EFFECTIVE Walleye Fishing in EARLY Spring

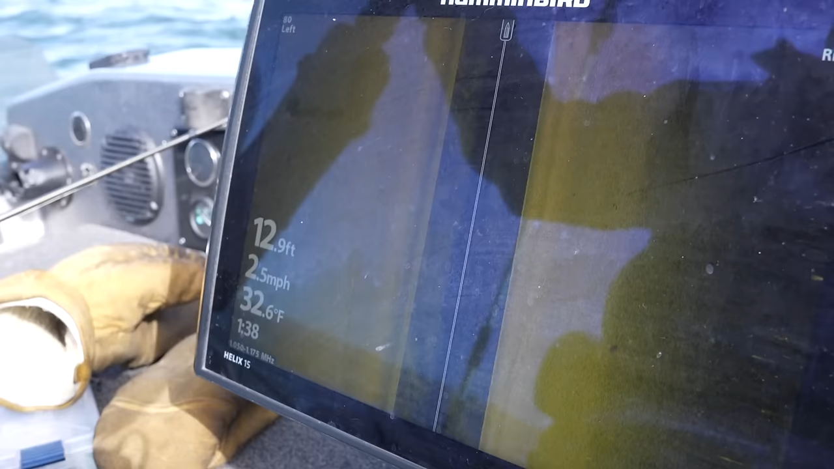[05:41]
On screen: depth 12.9 ft, water 32.6°F, speed 2.5 mph
you're a newcomer to the units here running on sand or mud bottom you're going to pick out the fish much easier and that'll help you out when you do get to the rock structure up
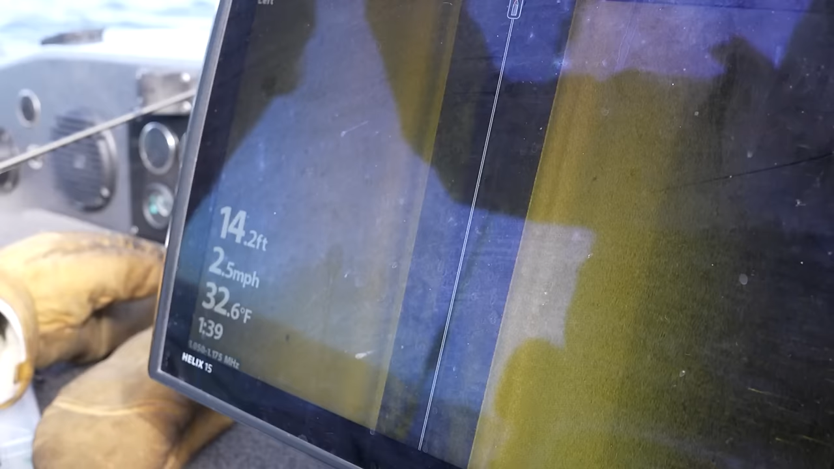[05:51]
On screen: depth 14.2 ft, water 32.6°F, speed 2.5 mph
on the bay up here right now most of your walleyes are going to be tight tight to the sand bottom they're down there regrouping getting the warmth of that
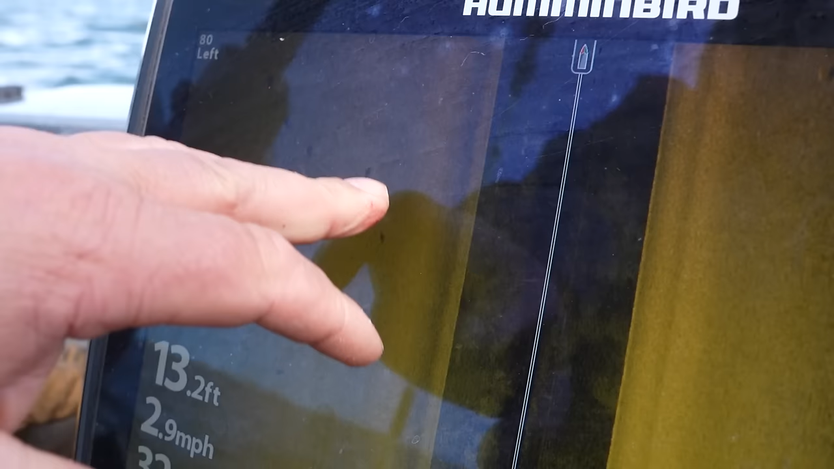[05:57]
On screen: depth 13.2 ft, speed 2.9 mph
sand and when I look for walleyes what I'm looking for
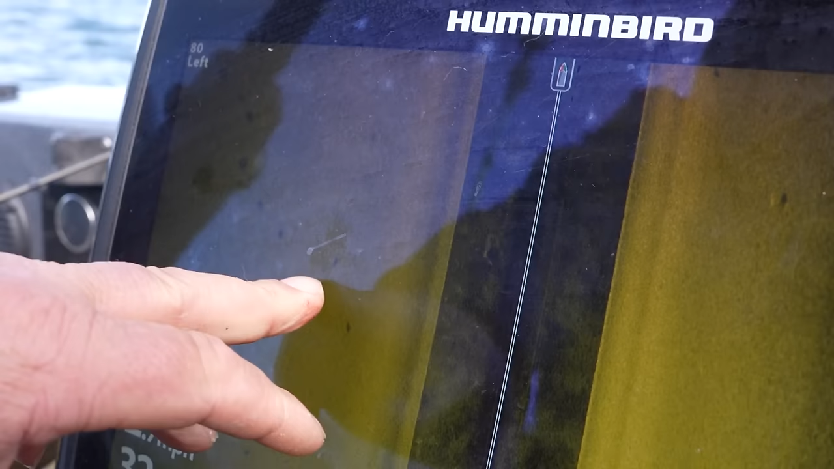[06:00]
is basically blades of rice is what they kind of look like a little art to them yellow you
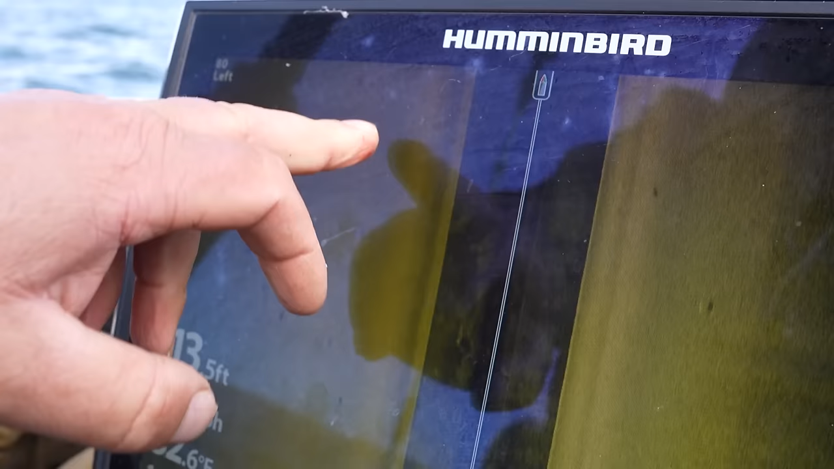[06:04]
know if you're going over perch they're going to be more like pinheads but your walleyes I always compare to a blade of rice
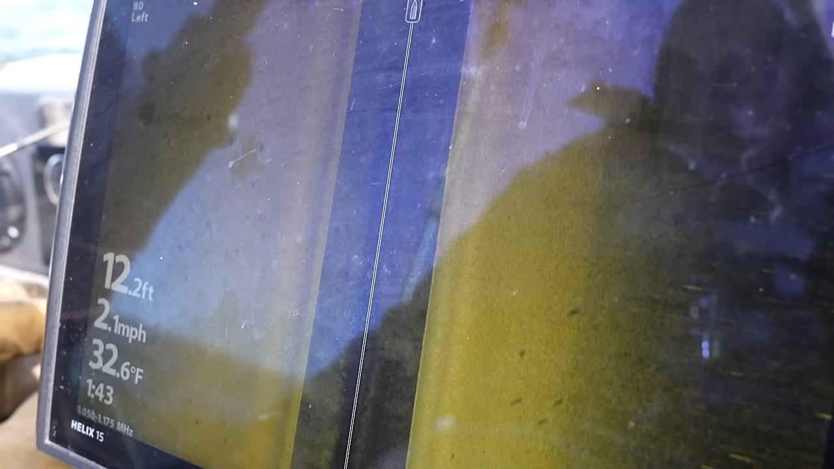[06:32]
On screen: depth 12.2 ft, water 32.6°F, speed 2.1 mph
32 33 degrees everything is very slow this time of year Lance doesn't feel like it's not a 10 pounder like we're